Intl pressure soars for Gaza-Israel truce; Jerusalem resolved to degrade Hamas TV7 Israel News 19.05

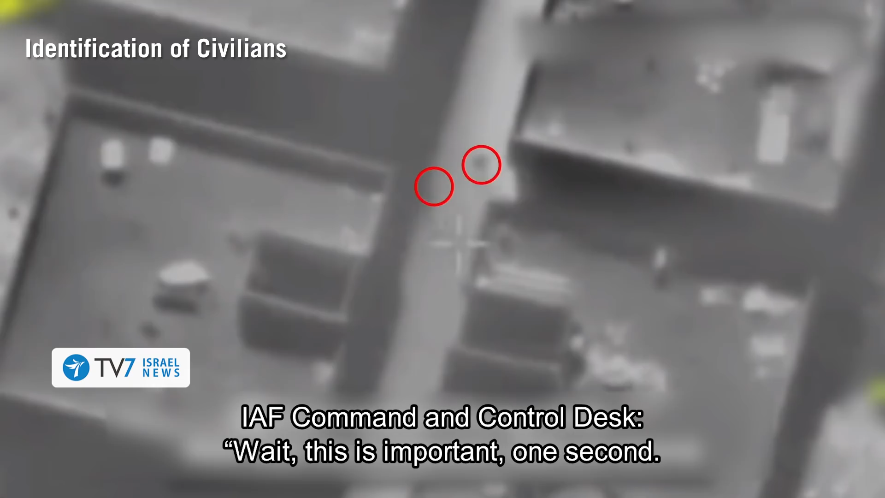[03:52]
שנייה, יש תנועות מהבתים שצמודים, כרגע מהנמוך, זה שממש צמוד למטלר.
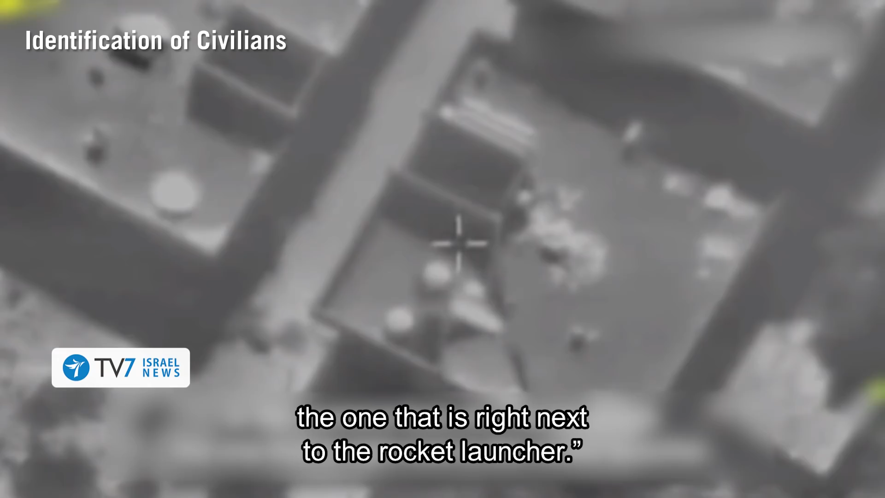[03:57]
אנחנו רואים פינוי. אוקיי, אנשים רצים אחוז, אז אחד יפוש.
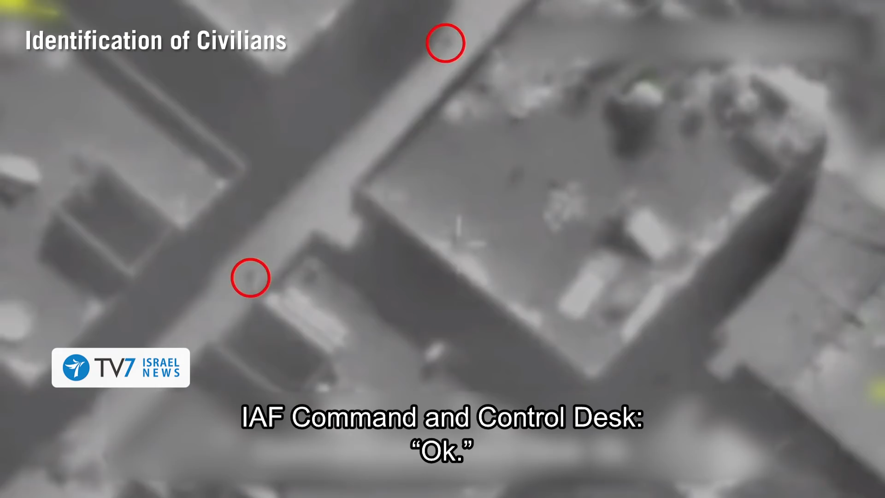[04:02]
אוקיי. יש, היה פינוי עכשיו של אנשים, זהו.
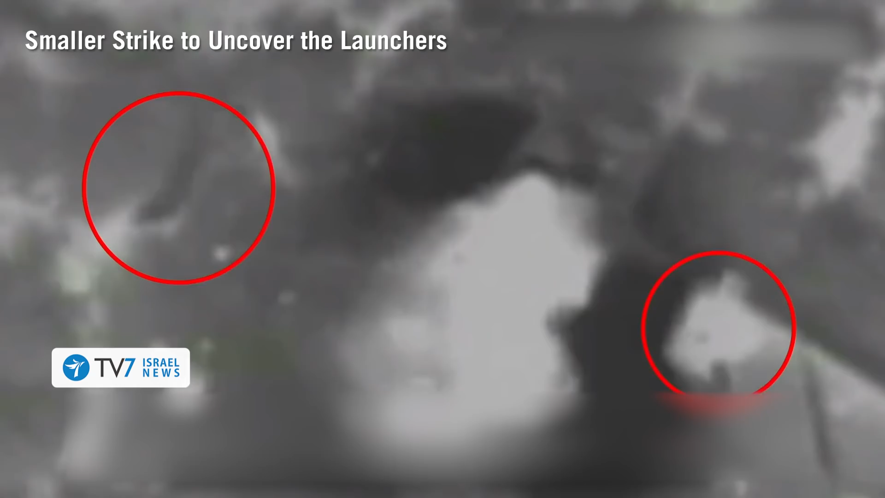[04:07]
יש מטלר למטה. אני רואה את המטלר מברת,